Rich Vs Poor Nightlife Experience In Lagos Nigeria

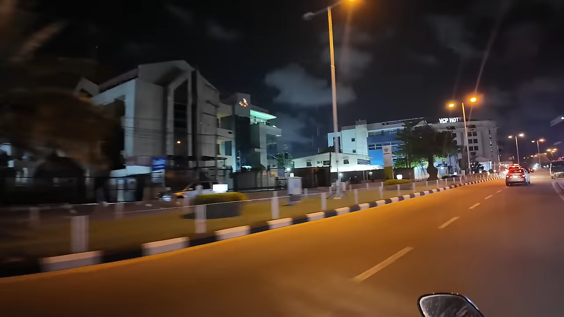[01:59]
I'm not so sure if this is what the typical night would look like.
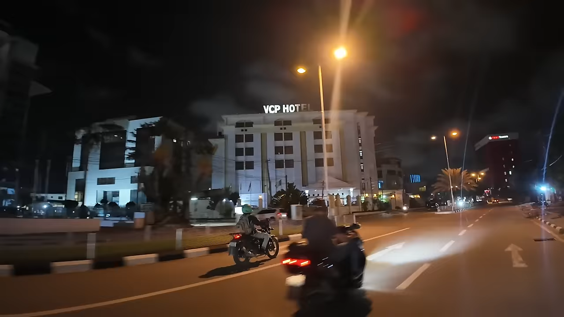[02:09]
Oh, like a weekend night, I'm not so sure,
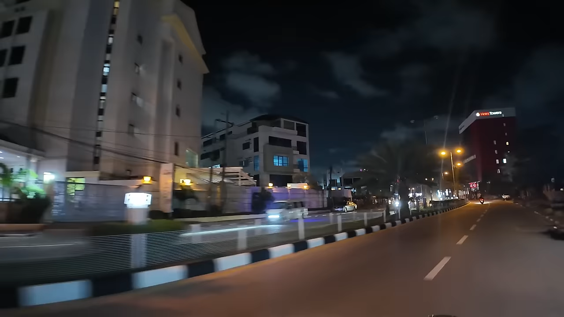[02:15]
but let's see what it is like at night here in Victoria Island, Lagos. A little drive. Yeah, I just want to start with a different street because everybody is used to driving at Jose Adeogun.
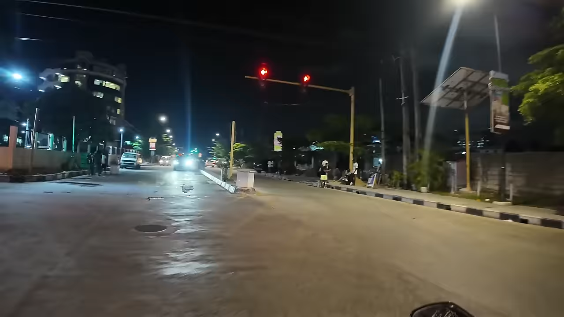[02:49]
Oh, look at him just making a turn without indicating. Because this one fell asleep. Like, you can still indicate, like you're changing lanes, indicate because there's people driving behind you.
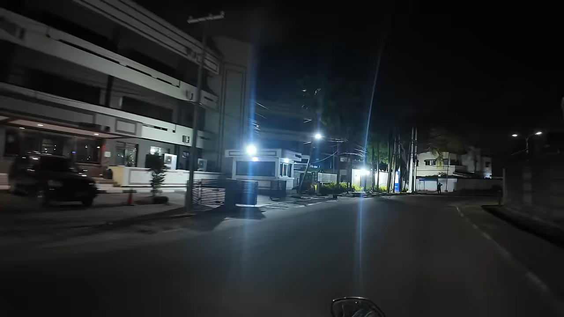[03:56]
This street is a bit dark, but the next one should be a little bit better. Interesting enough, this GoPro is still winging it.
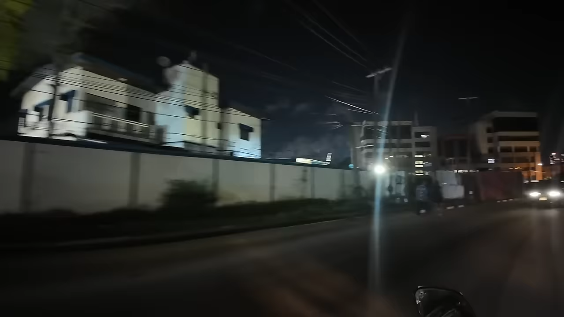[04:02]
Despite the place being dark, I feel like on the screen what I'm seeing is still clearer than what I see with my eyes.
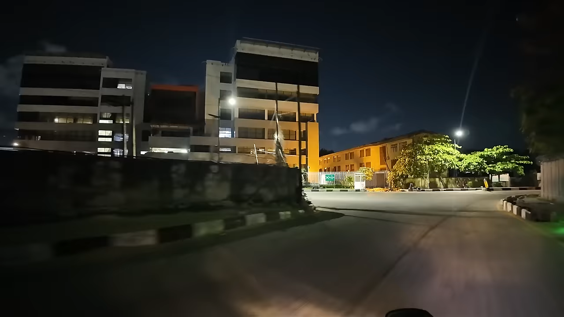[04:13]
Okay. And we are on what street now? I forgot the name of this one. Oh, so we are not on the Ajos way? No, this is a parallel street. Oh, okay.
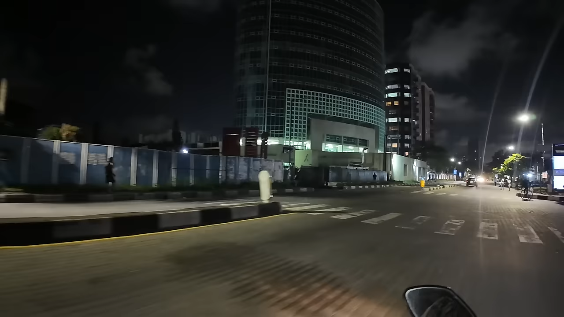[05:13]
The streets are quite empty today. Yes. But it's, yeah, it's a holiday. But people are going to work tomorrow, so yeah.
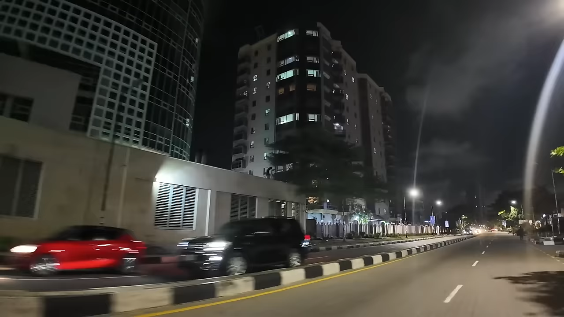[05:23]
The spot where you can buy fruits in Bihai.
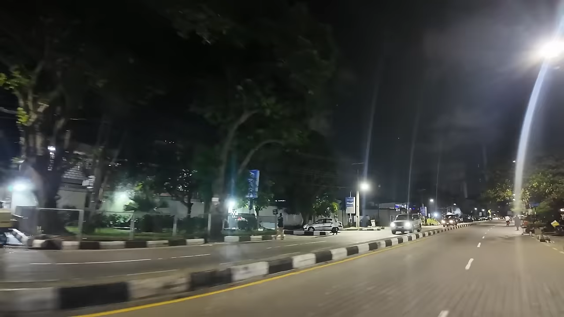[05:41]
Oh, all of these sellers yes, are gathering here. Yes.
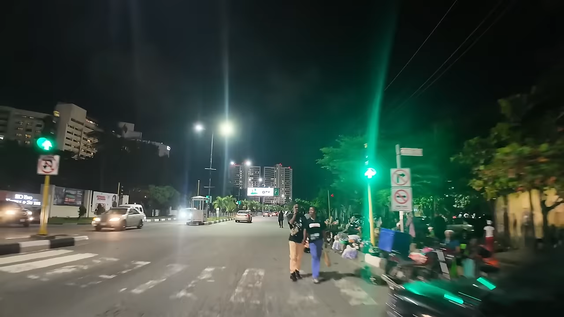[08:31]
This building on the left side is Eco Hotel. Oh!
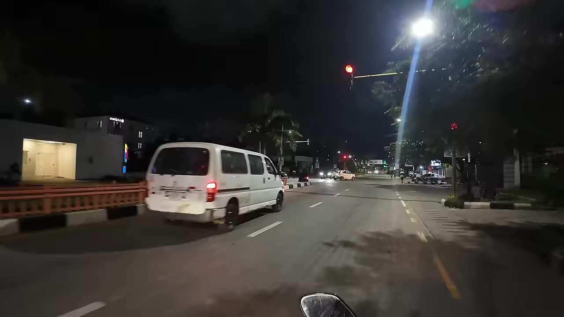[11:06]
I'm really sorry, but it's not usual for a bike to stop at the red lights.
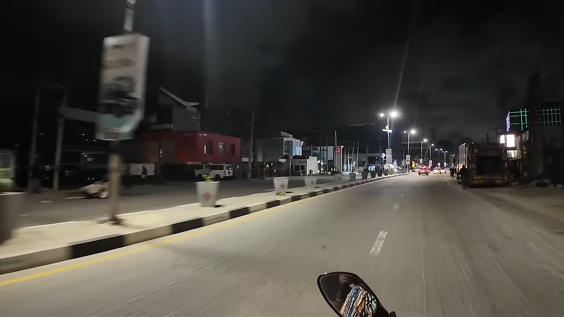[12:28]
Yeah, the streets are quiet. But at night it's more quiet. Yes. Because the banks, the businesses, because this is more like a commercial district here in Lagos, Nigeria. So at night, most part of it is closed. So there's not so many activities
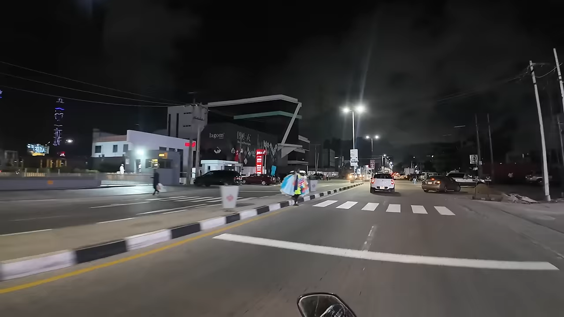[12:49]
in the streets unless it's like specific points where maybe the residents would gather and experience,
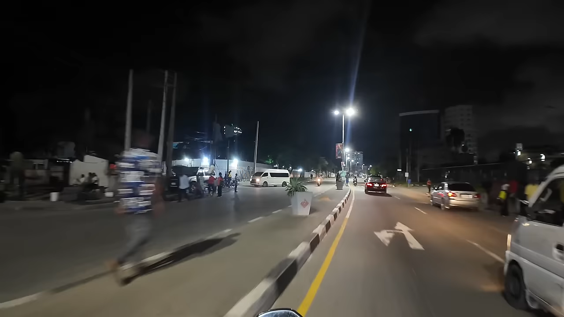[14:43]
CMS. Okay, let's make a U-turn over here. Okay. So this was Adeola Odeku. We'll turn here. I think this was actually one of the, we did actually the most busy, the most enlightened streets.
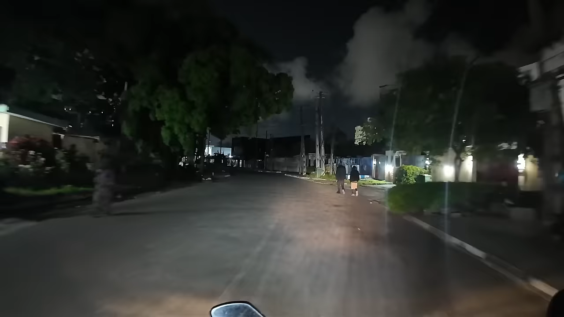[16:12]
It's so dark. Ooh. We are in the very center of VI.
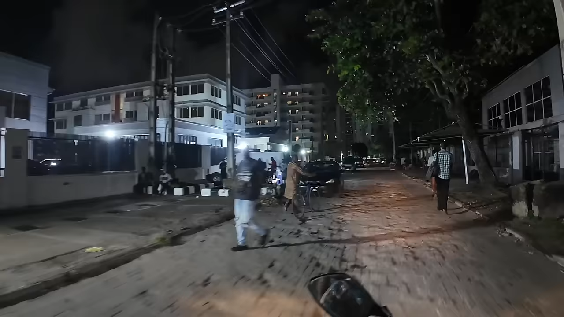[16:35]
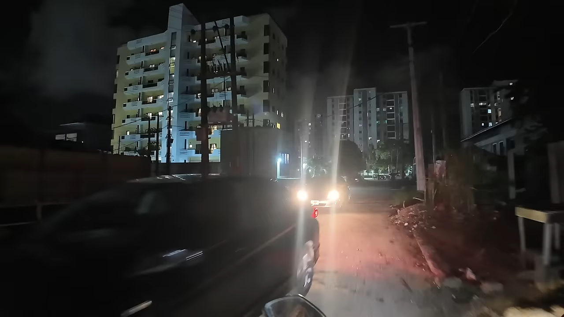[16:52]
Might have heard about that street in front of us.
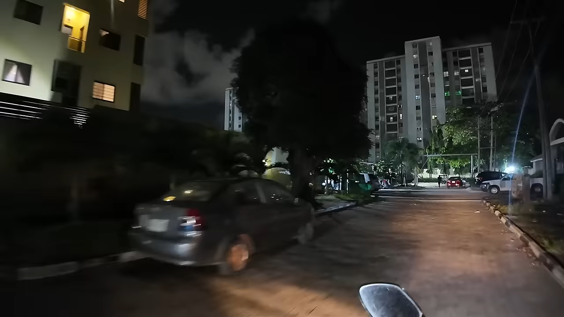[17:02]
It's called. Am I lost? Yes, I'm lost. What? I'm not so sure if I've heard about that. I'm lost.